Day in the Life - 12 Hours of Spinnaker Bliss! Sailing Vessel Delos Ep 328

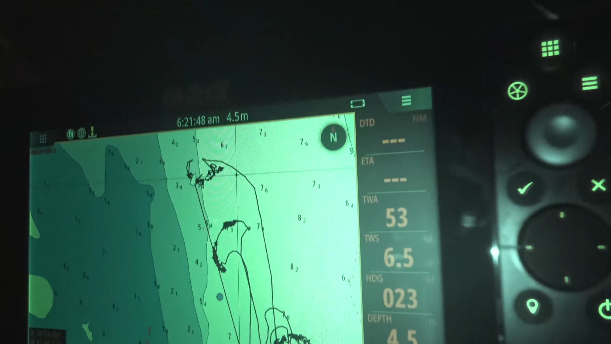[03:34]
Chart plotter depth over here somewhere. Oh yeah, there it is.